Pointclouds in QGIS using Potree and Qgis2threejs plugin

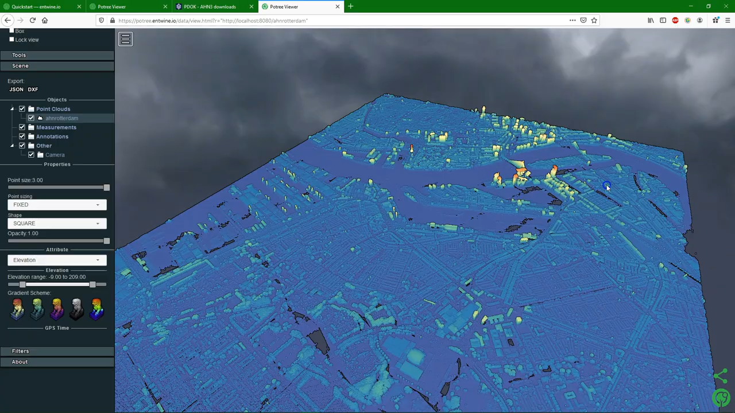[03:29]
We can easily navigate through the point cloud.
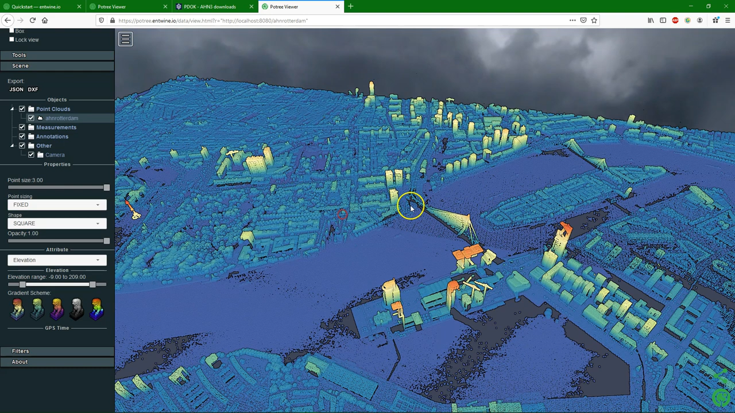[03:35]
We can change the color schemes.
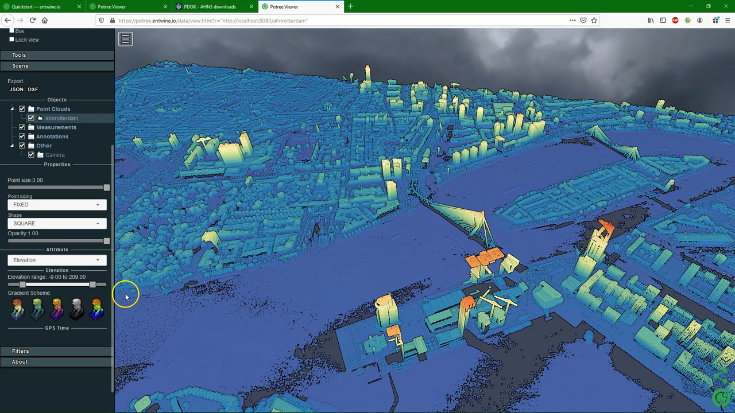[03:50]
So that's one way of visualizing your local point cloud data.
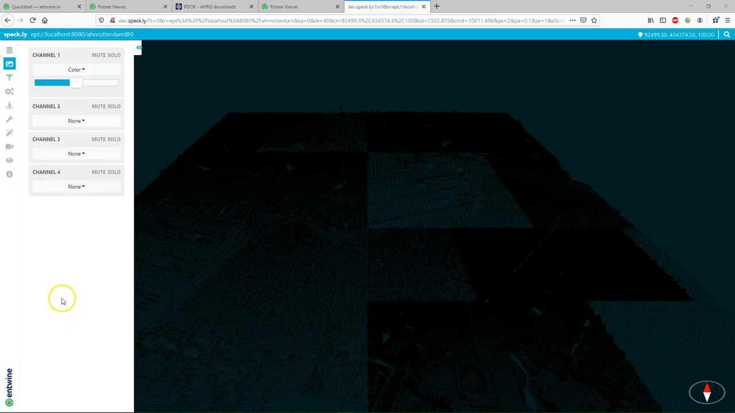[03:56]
Another nice tool to visualize our local point cloud data is this Plasio viewer.
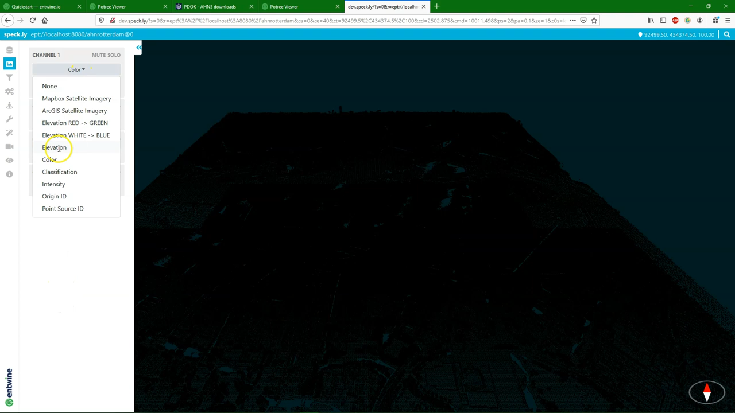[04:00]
If you click the link in the quick start you get to this page.
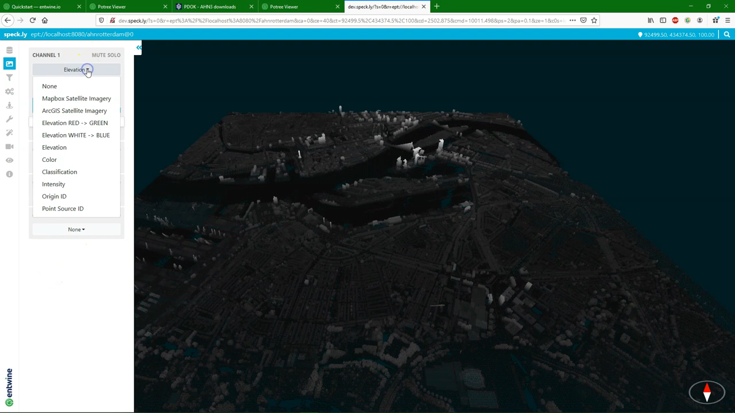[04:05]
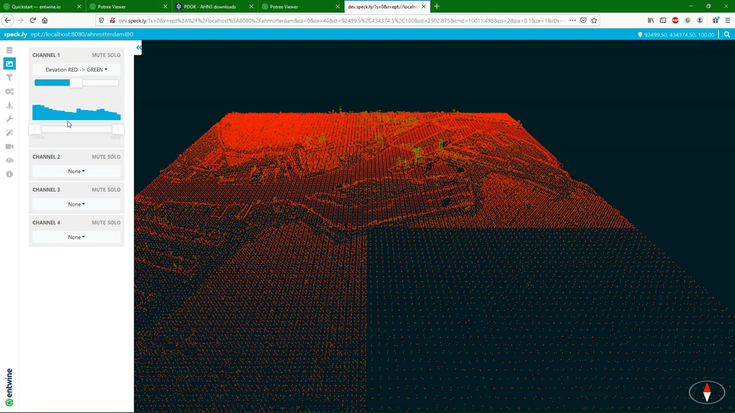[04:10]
And there you can also set it to elevation and different color ramps that's used.
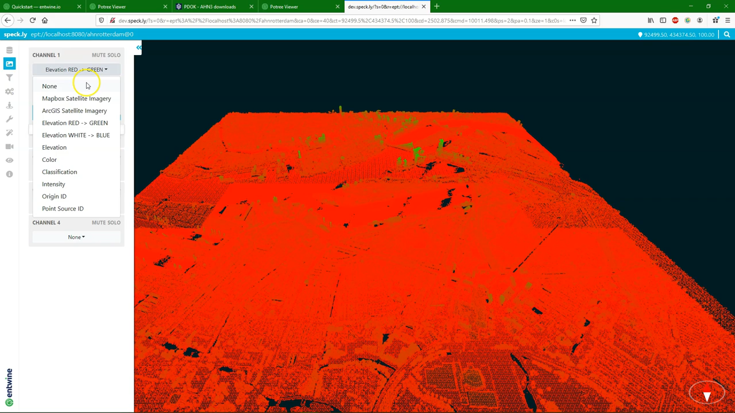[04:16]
You can also use different background imagery.
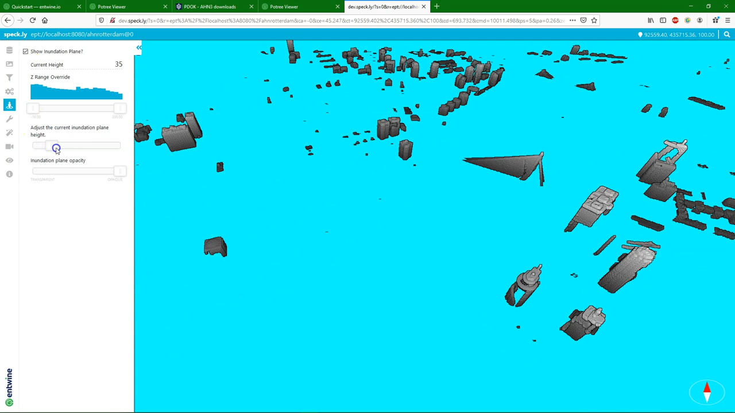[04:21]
And another nice tool is to do inundation. Where you can simply increase the water level. And some nice visualization options too.
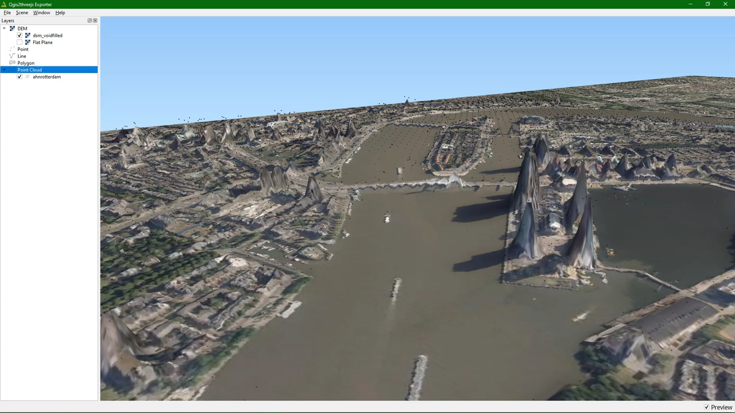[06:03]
And it will add all these points. If we click right on the point cloud layer. And we go into properties. We can also change there the color type.
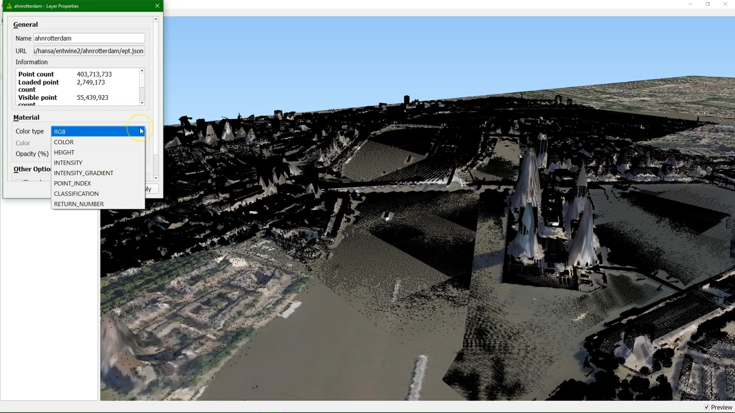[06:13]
And if we choose height. It will color the points according to the elevation. Which makes it easier to integrate. There are some other options you can explore.
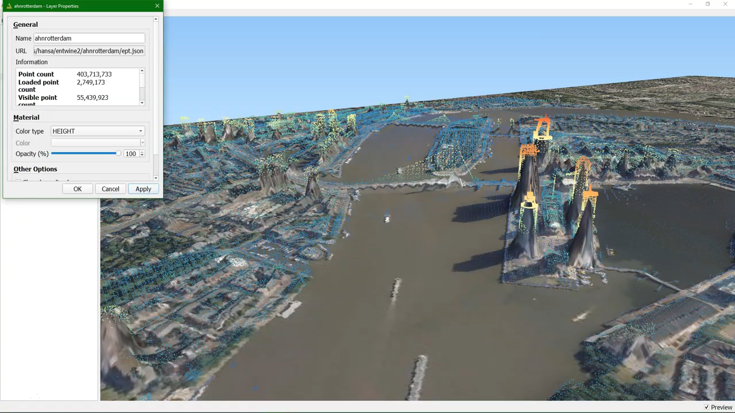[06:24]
While it's loading you can already navigate. It will load more points.
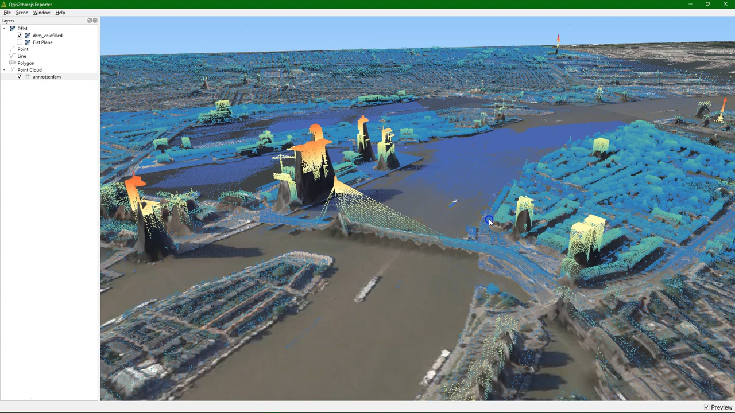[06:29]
And you can see it's quite smooth. You can see the Erasmus bridge. And the Euromast.
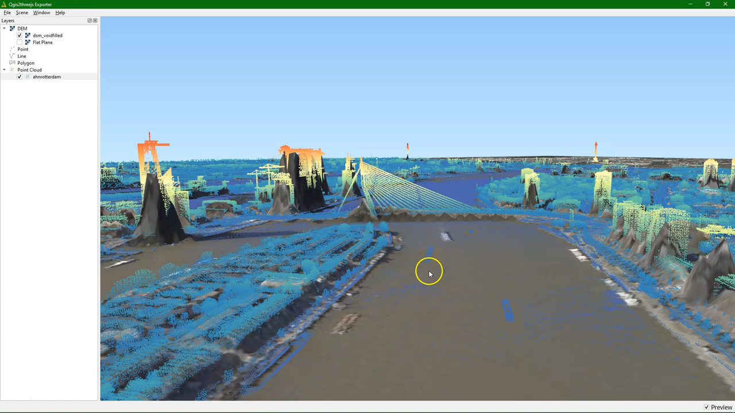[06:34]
And even trees. And the boats in the river. The Meuse river. You can switch off the background elevation. To only see the point clouds. Which already gives a good impression of buildings, trees and other structures that we have on the surface. You can see the church. And the Markthall. And the famous cube buildings.
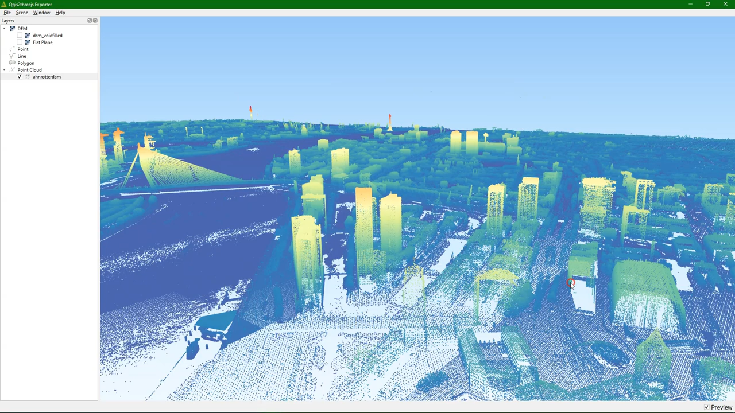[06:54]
And all these shapes come out really well. And I see. For me. So if I can see.